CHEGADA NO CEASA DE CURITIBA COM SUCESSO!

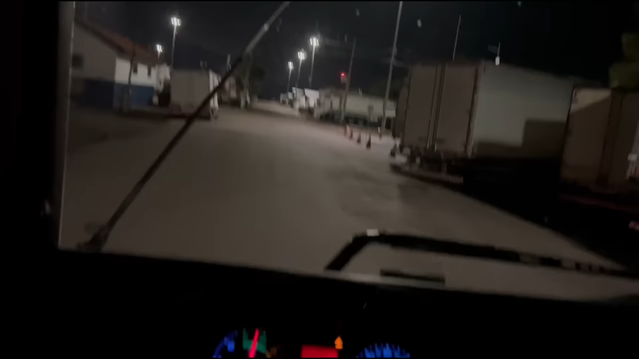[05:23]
Bom chegar agora que daí, tipo, não tem movimento de nada, né. Era pra mim ter vindo mais cedo, mas daí fiquei conversando lá. O cara ficou conversando e conversando. Ainda peguei uma filinha no contorno ali, uma ópia. Depois do quarto ali, ó, é.